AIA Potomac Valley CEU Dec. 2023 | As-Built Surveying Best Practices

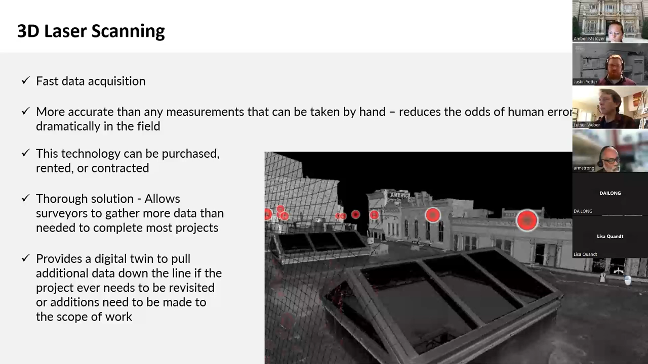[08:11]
it provides a digital twin which we'll see a little bit later to pull additional data down the line if the project ever needs to be revisited or additions need to be made to the scope of work so what does lidar mean we hear about it in the news and articles about autonomous vehicles and robots and it's the same technology we used to get survey data data but it stems from a word uh that's radar r-a-d-a-r which stands for radio detection and ranging and that's a much older technology but it works in much the same way lidar on the other hand stands
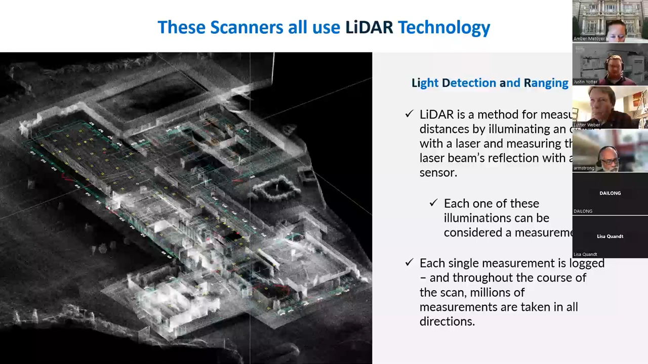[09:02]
each one of those illuminations can be considered a single measurement and each single measurement is logged and throughout the course of the scan millions of measurements are taken in all directions so i'm sure all of you have used a laser disto in some variety at this point um it's millions of those with the single device all right
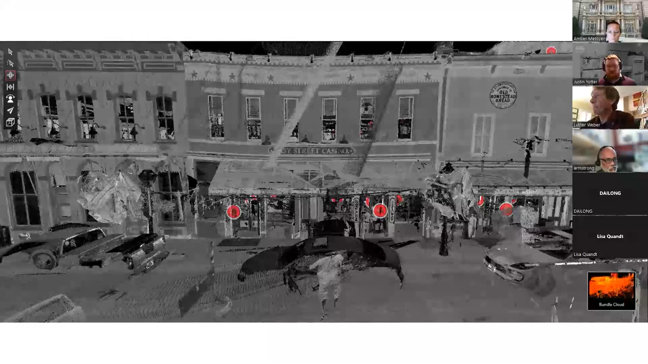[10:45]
while our other scanners can be moved while they are operating the rtc360 needs to be placed
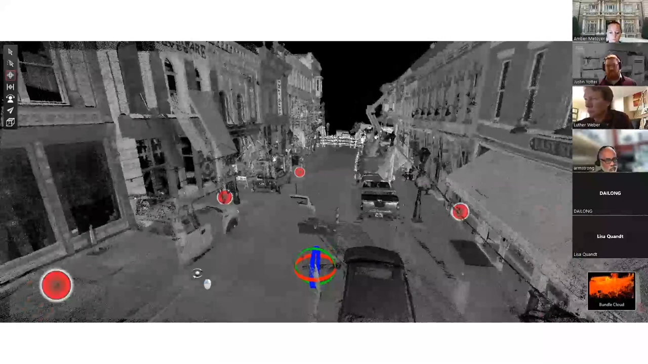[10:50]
in multiple positions all over the building or property to get a full set of measurements for our
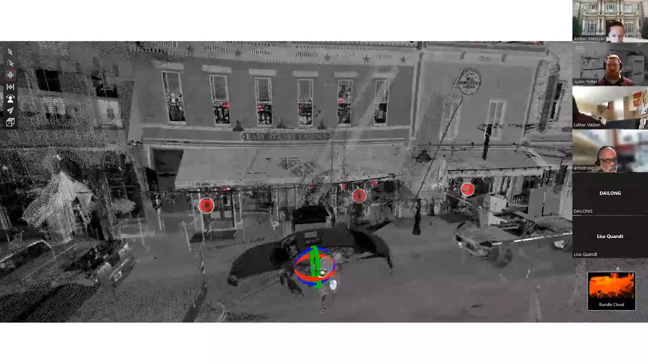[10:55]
plans each each red dot you see here is a place where we strategically
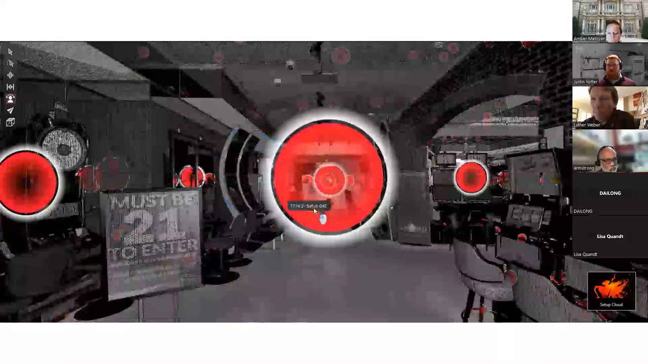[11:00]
positioned the scanner to gather the black and white data you see here and even though we did not use the camera for this data you can see how much detail we can get using the black and white measurements gathered each black and white point or
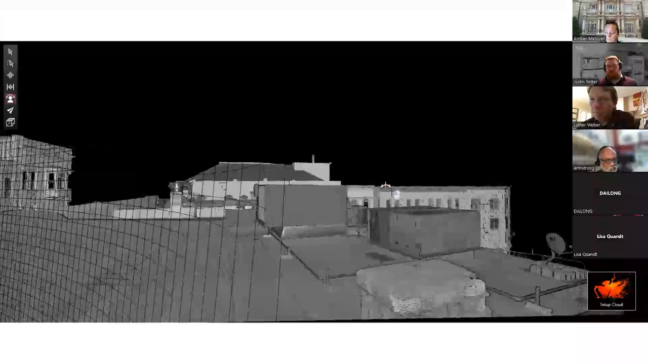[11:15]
pixel is a representation of an actual laser measurement accurate down to less than two
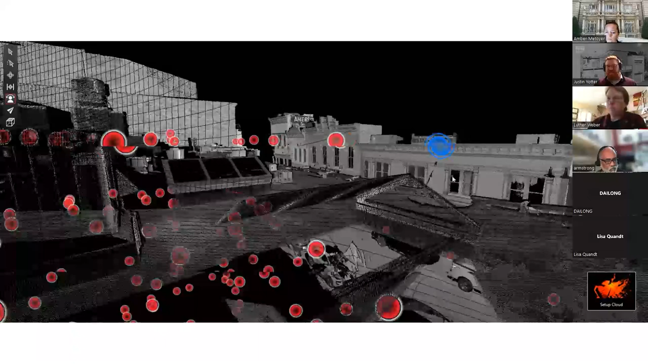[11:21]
millimeters colors this means that this entire 3d picture you're looking at is dimensionally accurate and we use this data to help an architect
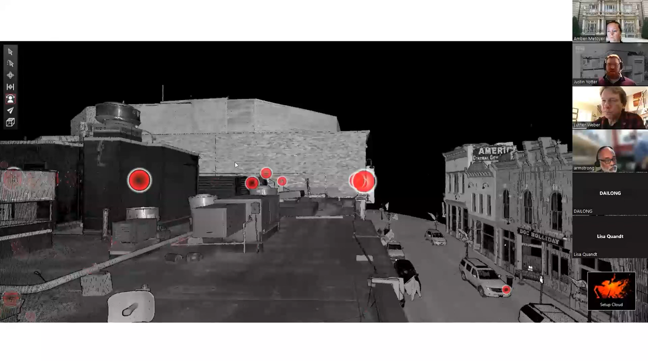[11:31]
identify floor sagging wall sagging and other structural issues before a major remodel of this hundred plus year old casino in colorado the hotel del coronado in san diego county california has partnered with us twice for renovations over the years and the first project was an autocad interiors only which was more for hospitality renovation purposes the job ran like a typical job of ours and the second time they partnered with us
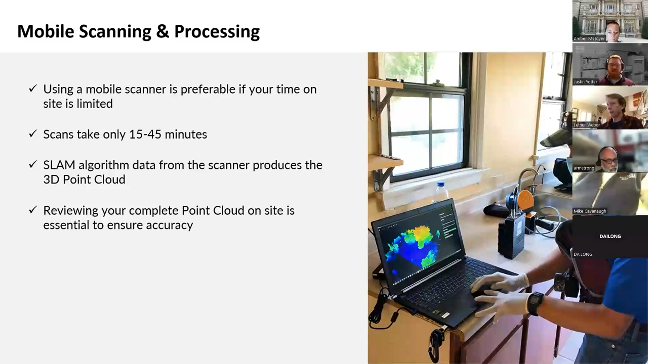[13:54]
most errors that occur when scanning can be spotted quickly and as you will see in the coming slides actions such as re-scanning can be taken to ensure overall accuracy of your project after that this is uh what a point cloud data will look like from the revo or the horizon in plan view you can see that even though there is no photo based colorization like in the rtc data um with the points these points are colored on a height ramp where points at different heights are shown as different colors on a spectrum which you can see on the left red is lower and blue is higher coloring the points
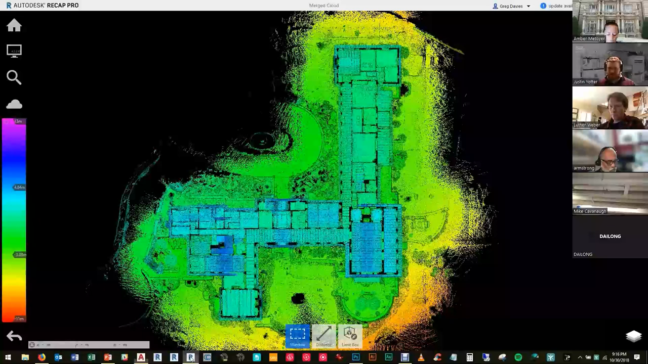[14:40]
this way makes it easier to see important features in the point cloud even without the photocolorization
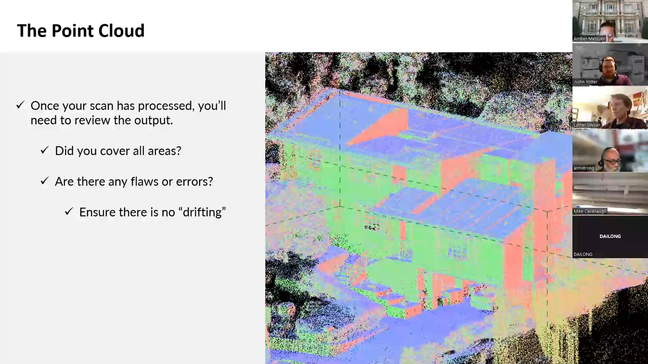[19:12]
a purpose and sometimes spaces that you need to go back and capture and did you cover all the areas are there any flaws or errors ensure there is no drifting in the next slide here you can see there is some drifting in the lower right it can happen when uh the software has trouble putting all the points together sometimes it's due to uh not being able to traverse all the way around the building that i'm pretty sure is the case in this one uh if it does occur then you can try some reprocessing options with the slam software or simply scan the structure again drifting includes
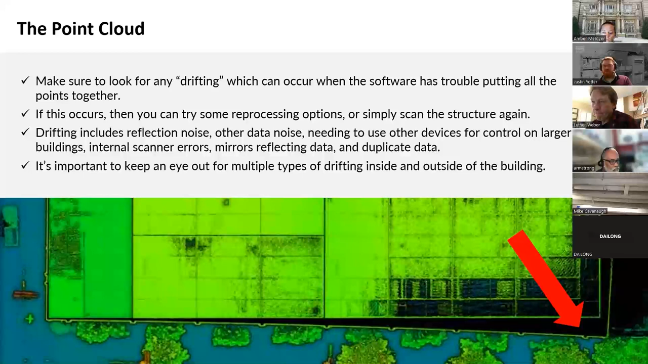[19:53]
reflection noise other data noise needing to use other devices for control and a larger building internal scanner errors mirrors reflecting data and duplicate data it's important to keep an eye out for multiple types of drifting inside and outside the building and know what you're looking at when scanning attics foundations large sites or multiple level structures you may run into issues getting all your data to fit together areas that are hard to access or have lots of reflective surfaces or have lower fewer unique features like office always or open and empty spaces can all pose a